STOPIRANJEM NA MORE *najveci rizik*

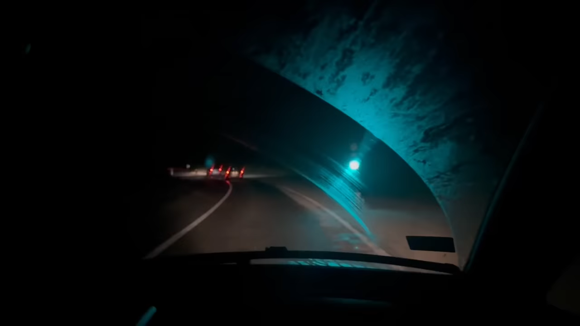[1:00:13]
Idemo. Evo nas ljudi, idemo ka granici ili Prijepolje, kako će? Prijepolju, pa prema granici.
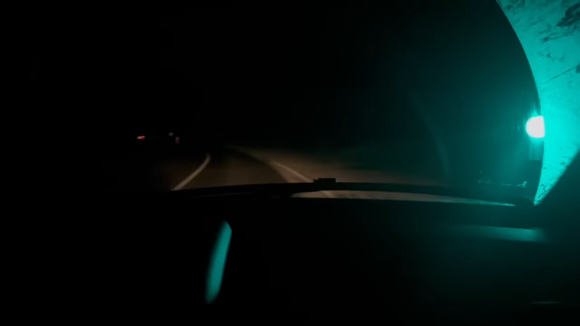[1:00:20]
To je zastoj na putu. Ide dobro, otišlo je već ovo pivo, ez. Mogli smo još jedno, ali nećemo, ajde, nema vezi. Idemo sad dalje. U, pa loše ovdje put nešto.
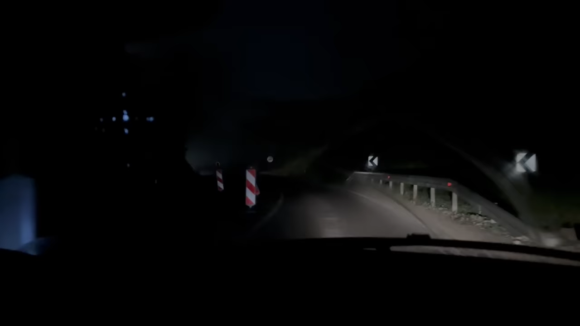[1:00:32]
Pa evo ti, pa zato ti kažem, znači da snimaš semafor ti je. Idemo, blizu smo granice. I šta mislite, mi niko neće sad stati u ovo vreme? Pa u ovo vreme je teško, ali da. Imajte nadu u sebi. Dakle, to je to. Idemo prema Prijepolju. Koliko nam treba? Jedno pola sata?
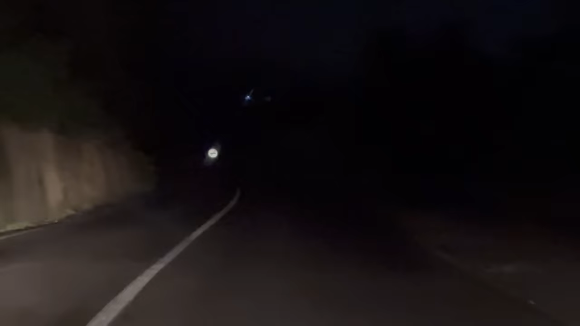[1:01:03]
Evo ga, snimamo. Radimo. Pošteno. Ulazimo Prijepolju.
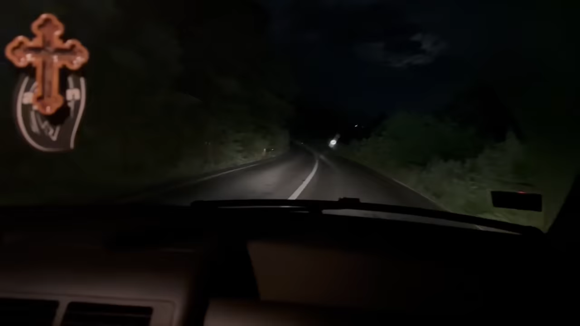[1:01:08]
Skoro će granični prelaz. Ka Crnoj Gori. I ima priču sve ovo. Ima priču. Idemo. Malo po gasu možda. Pa može, ali ograničenje je do 50 km na sat.
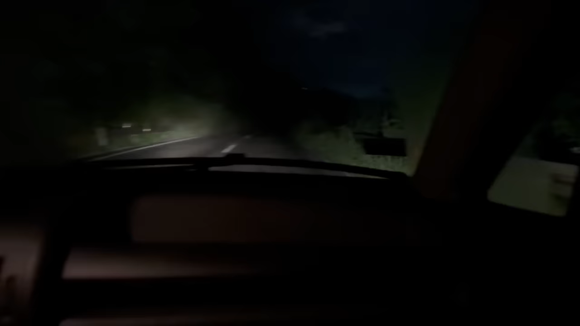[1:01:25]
Ovdje ćemo da poštujemo. Malo pre si rekao da smanjimo brzinu, sad ćemo pojati tamo, nije problem.
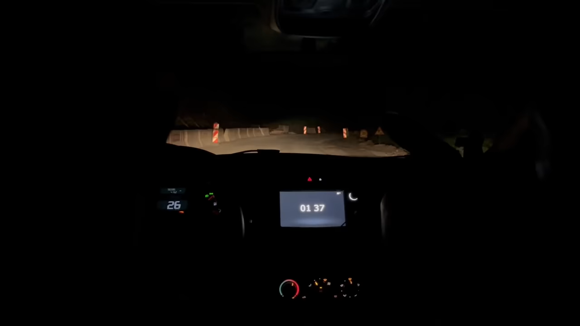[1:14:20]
Ljudi, evo, puta do Crne Gore, znači, haos, brad, rade nešto suda, tako da... kada ulazite uveče, baš bezbedno, ima dosta i rupa. Ja već sam to vam pričao.